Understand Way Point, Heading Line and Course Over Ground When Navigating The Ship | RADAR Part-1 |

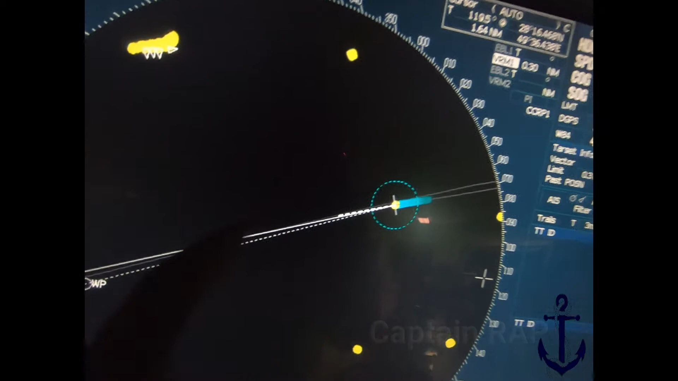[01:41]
kemudian ada yang kecil ini teman-teman Yang putus-putus tapi pendek ini ya Ini saya deketin Oke, jadi ada 3 garis di sini
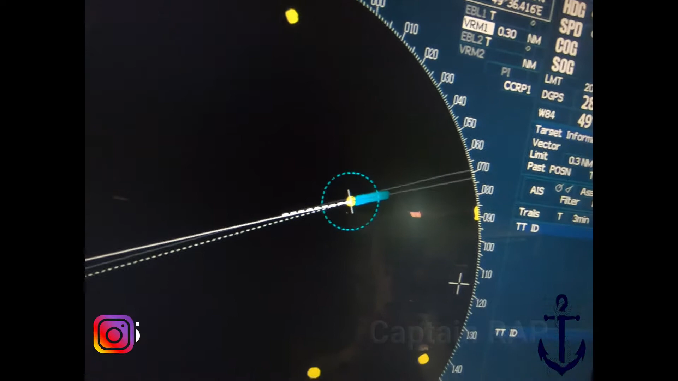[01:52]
Saya akan jelaskan Apa maksud daripada garis ini semua Yang pertama garis putus-putus panjang Yang ujungnya adalah WP ini WP adalah Y-Point Ini adalah garis
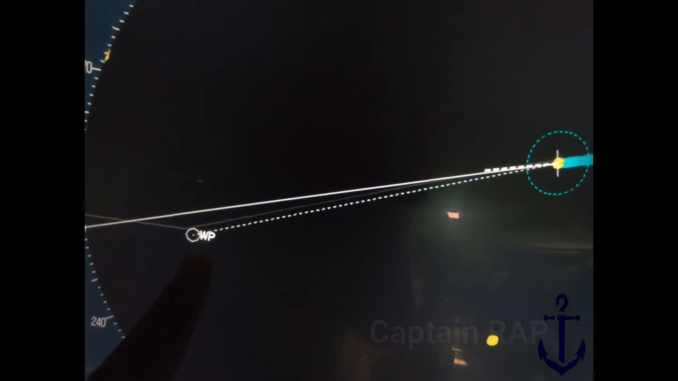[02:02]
baringan atau haluan Yang telah kita setting, kita buat di peta kertas Ya, peta kertas di atas kapal Jadi ini sekali lagi
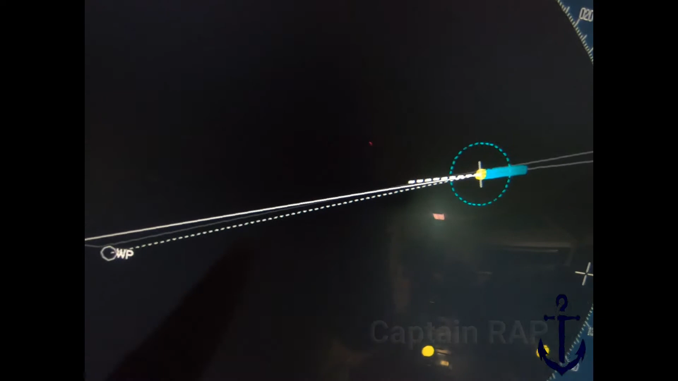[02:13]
garis haluan atau baringan Yang telah kita setting di peta kertas Kemudian yang garis tidak putus-putus panjang ini Adalah heading kita Ini garis heading
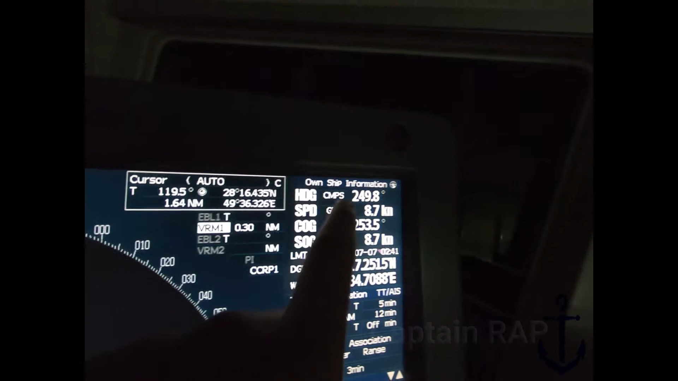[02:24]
atau haluan yang dikemudikan Tentunya yang telah kita setting penunjukannya Sesuai dengan yang ada di kompas Contoh ini sekitar
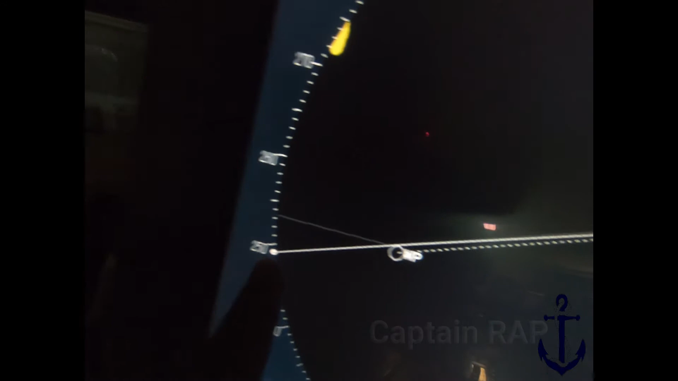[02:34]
249 teman-teman Kita lihat kompas kita Sekarang 250,
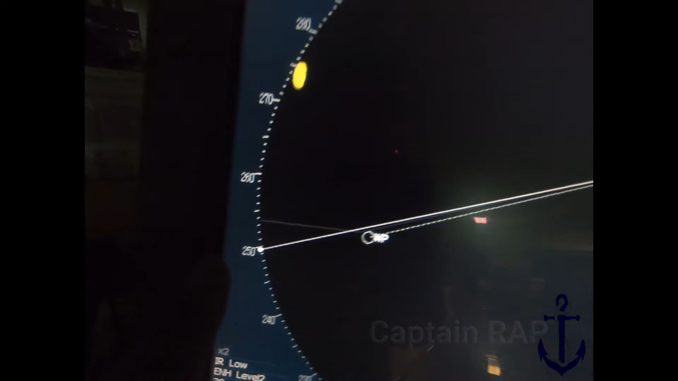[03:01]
kemudian garis yang putus-putus yang pendek ini apa Ini adalah course over ground Jadi,
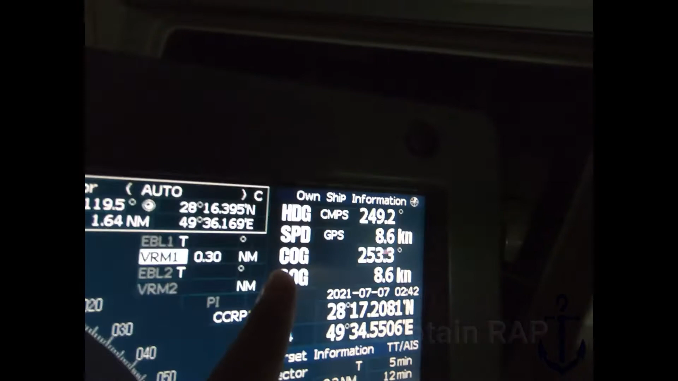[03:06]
haluan yang sebenarnya kapal ini berjalan teman-teman Jadi,
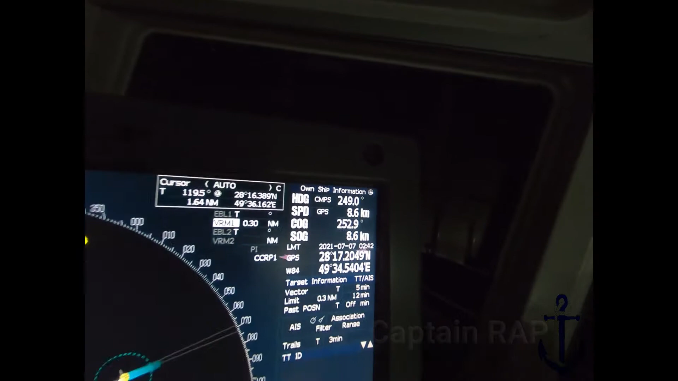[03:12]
saya ulangi lagi Garis yang panjang adalah Garis baring atau haluan yang
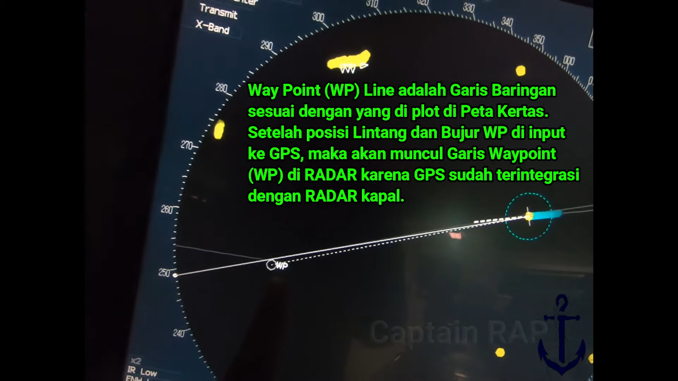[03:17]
kita buat di peta kertas Kemudian yang panjang ini adalah
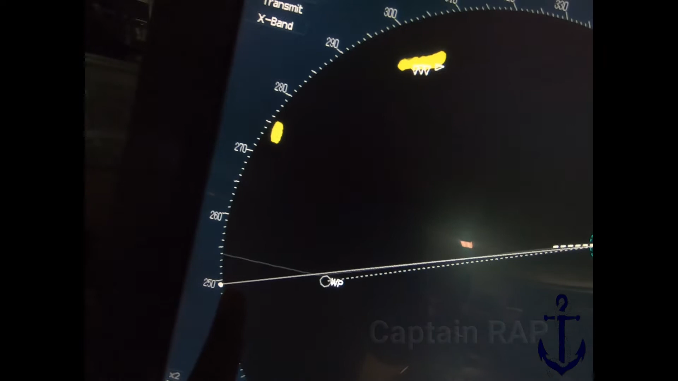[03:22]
Garis haluan yang kita kemudikan Sesuai dengan kompas Dan yang pendek ini adalah Course over ground Di mana haluan kapal kita berjalan yang sebenarnya Nah, pertanyaannya kenapa beda ya teman-teman ya Khususnya untuk garis haluan ini Ya, yang kita kemudikan saat ini dengan Garis yang course over ground ini Tentu karena ada pengaruh daripada
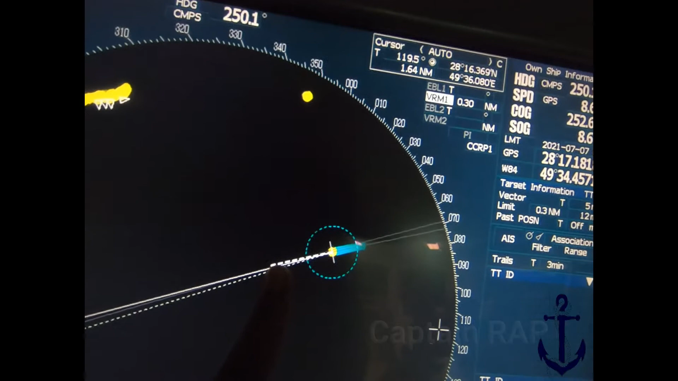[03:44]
External forces Teman-teman, external forces itu Adalah angin dan arus Bisa saja Ya, kapal kita kedorong oleh angin Dari sebelah kiri Ataupun kedorong oleh arus Nah,
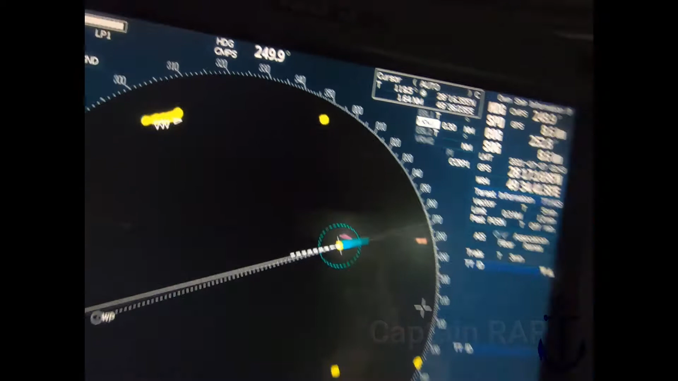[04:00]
ini kebetulan angin Arahnya dari depan Saya pikir ini kapal ini Sekarang
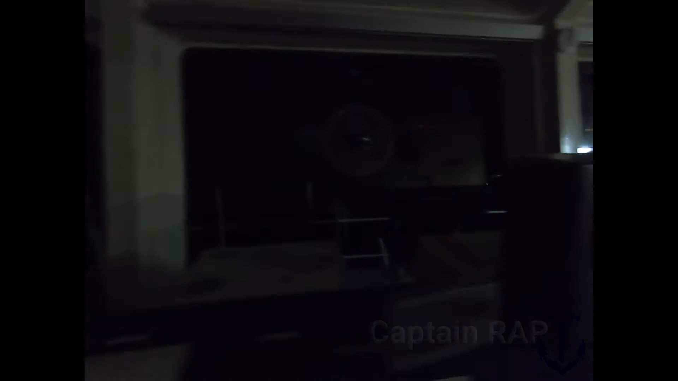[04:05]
sedang dipengaruhi oleh Dorongan arus Sehingga kita berada di sebelah kanan Daripada garis haluan atau baringan Yang kita setting seperti ini
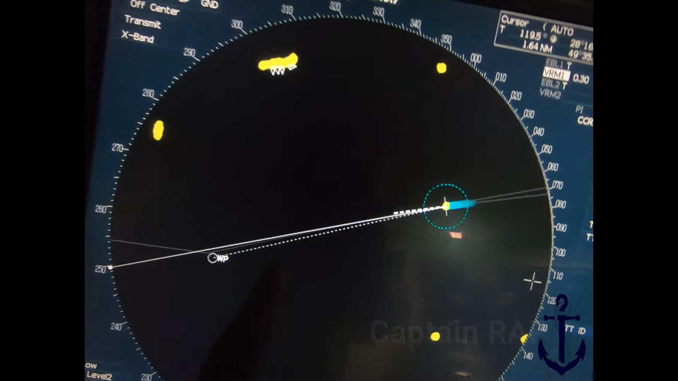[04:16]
ya teman-teman Artinya apa teman-teman Walaupun ya Garis haluan yang kita kemudikan ini Kita sesuaikan Di 250 Tapi sebenarnya kapal teman-teman itu berjalan
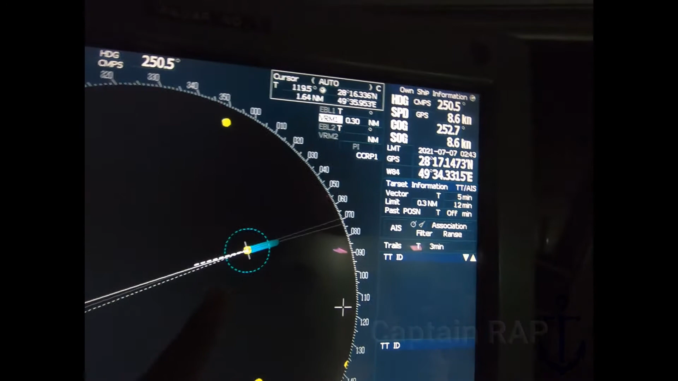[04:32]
Dengan haluan 252 Ini course over groundnya Nah, perhitungan teorinya Telah saya bagikan Di video saya sebelumnya Yang di Set and Rift Part 1 2 Dan 3 Sementara video ini Saya ingin menunjukkan Realnya kepada teman-teman Pembuktiannya Daripada Perhitungannya Jadi Ini langsung kita lihat Di tampilan dirada Artinya apa? Kalau melihat garis ini Berarti kapal ini
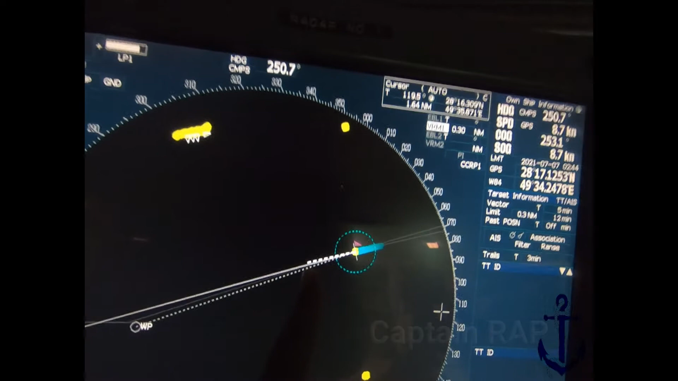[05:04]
Jatuh kanan ya teman-teman ya Berada di sebelah kanan daripada garis Baringan atau haluan yang disetting Ya Kalau Teman-teman Pertahankan terus Dengan Situasi seperti ini Ya Maka
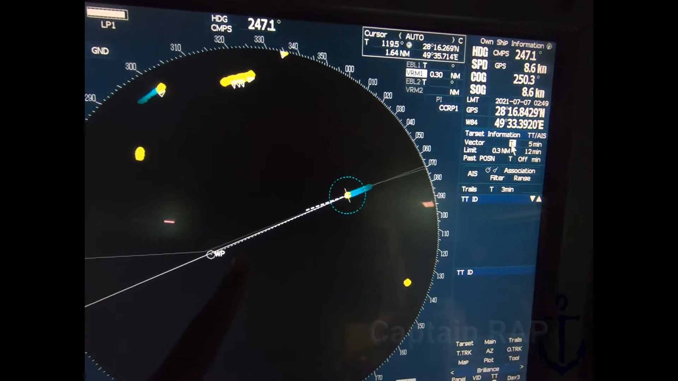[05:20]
Kapalnya teman-teman itu Ketika Sudah berada di posisi ini Tidak Persis Sampai di titik Y-point yang diinginkan
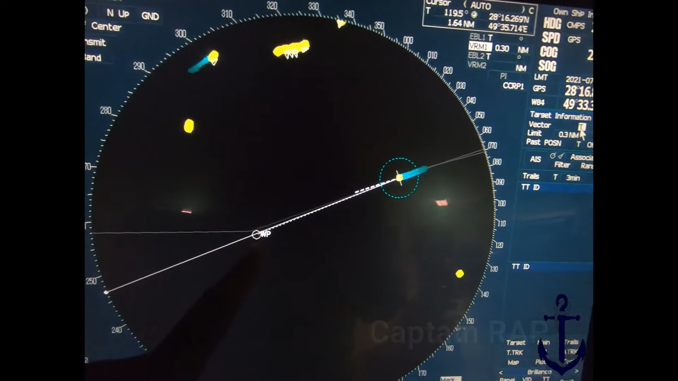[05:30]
ini Ya Karena ini jatuh kanan Mungkin nanti berada di sebelah kanan Y-point Ya Apakah dekat atau jauh Yang pasti Tidak sesuai Walaupun Teman-teman lihat Garis baringan ini Ya Sudah hampir rapat banget ya Dengan Y-point Seolah-olah Kita itu Sudah berjalan Di haluan yang kita Rendaki Padahal Course over ground kita Garis putus-putus ini Ada di sebelah kanannya Jadi sebenarnya teman-teman itu Kapalnya berjalan di Sebelah kanan
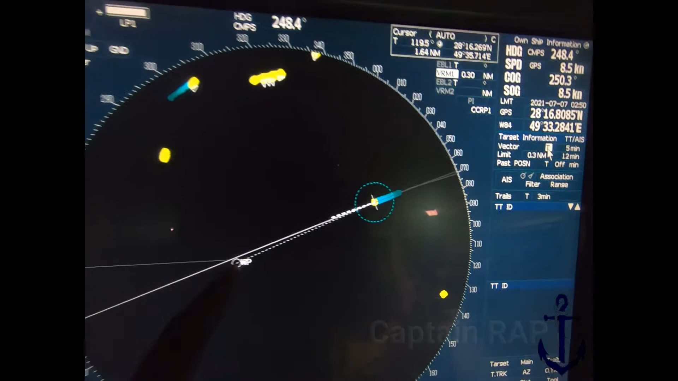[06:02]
ini Ketika sampai di Y-point Tidak persis di titik Yang diinginkan ini ya Teman-teman Sehingga kita Harus Setting Ke kiri Daripada garis Baringan atau Haluan Yang kita setting Y-point
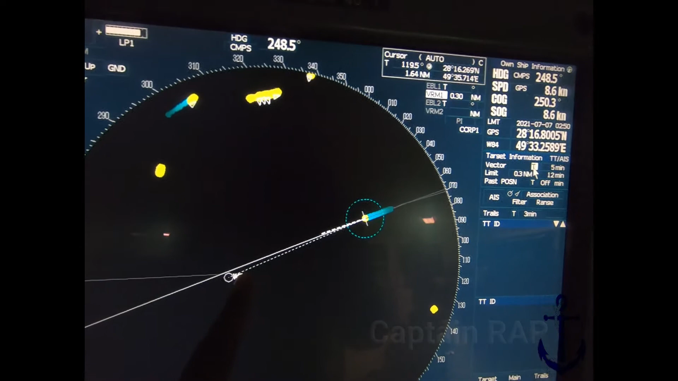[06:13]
ini Harus disini Supaya faktornya pun Bergerak ikut kiri Persis disini Untuk membuktikannya Ada dua cara Pertama teman-teman Bisa Langsung baring di peta kertas Untuk membuktikan Apakah memang betul Jatuh kanan Ya Kemudian kedua Lihat di Peta elektronik